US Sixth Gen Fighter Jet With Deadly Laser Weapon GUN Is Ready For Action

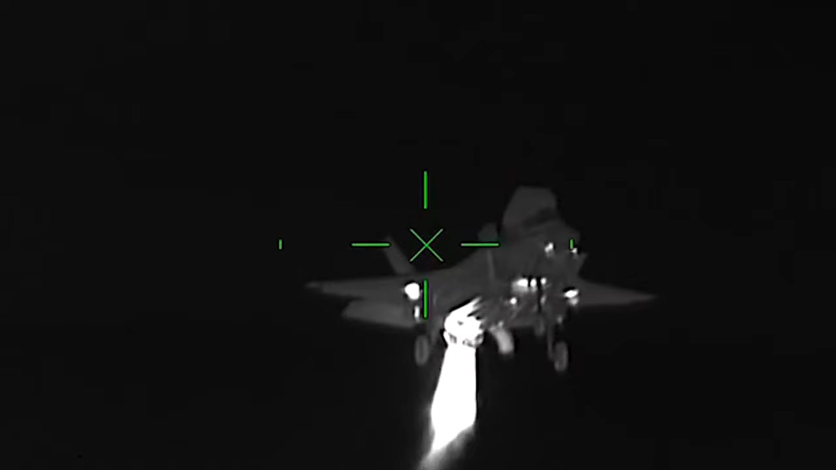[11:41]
Additionally, the NGAD is expected to include an infrared search and track system to identify stealth aircraft by their heat signatures,